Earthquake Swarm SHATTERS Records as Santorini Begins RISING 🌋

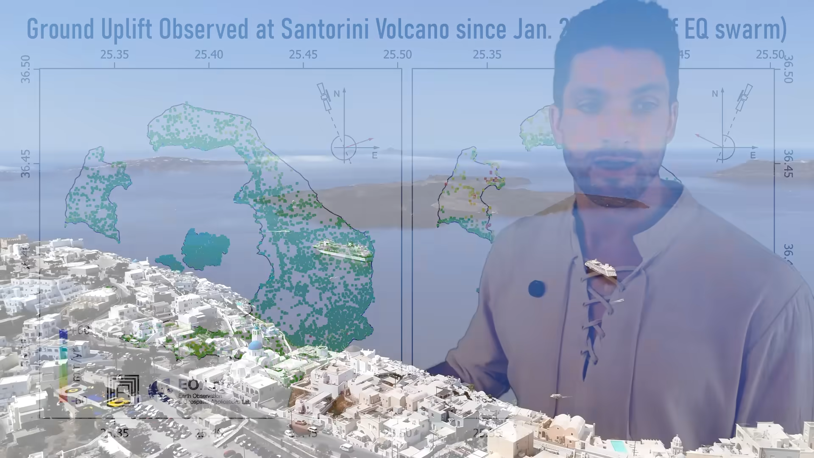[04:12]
We see our caldera there for Santorini volcano. It's not just an island.